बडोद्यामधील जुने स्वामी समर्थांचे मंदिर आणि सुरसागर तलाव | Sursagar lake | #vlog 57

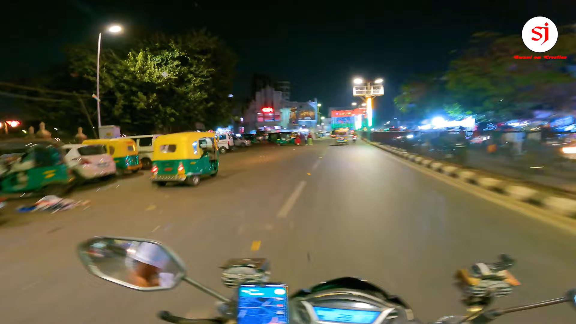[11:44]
मस्त बराच वेळ गप्पा मारीत बसलो होतो आणि गप्पा मारून आता हे खूप जुनं थिएटर आहे म्हणतात प्रताप मूवीजचं थिएटर आहे. दादा आणि ताई खूप पिक्चर बघितले आहेत ह्या थिएटरला. तर आपण सूरसागर लेकच्या गोलकडनी जातो आहे, आपण त्या साईडला जायचं आहे ना,
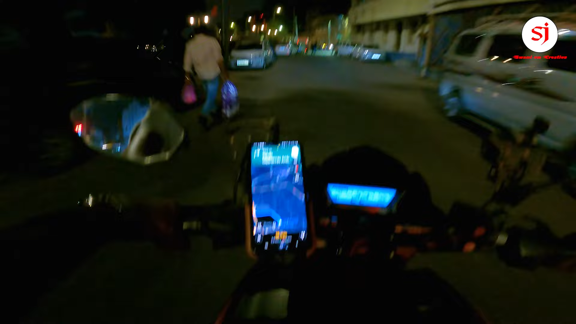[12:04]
त्यामुळं गुगल मॅप आपणाला मस्तपैकी घेऊन फिरतोय कुठून कसं काय. तर असं गोल फिरून सर्कलनं आपण जिथून आपण मंदिराच्या साईडला वळलो होतो तर तिथंच जायचं आहे आणि हा रोड तिथंच फिरून जाणार आहे.
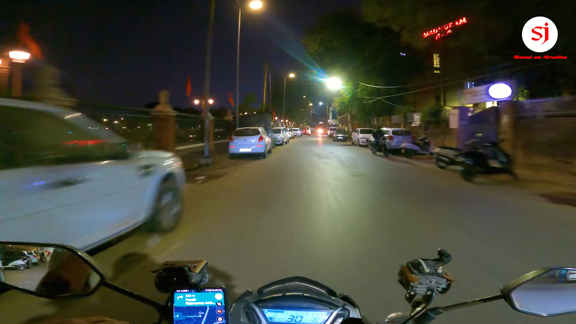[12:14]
बघा हे मंदिर आहे आणि मंदिराच्या इथंच आलो आहे आपण. आता गर्दी आज भरपूर दिसते मंदिरात. आता घरी निघालो आहे ना आपण,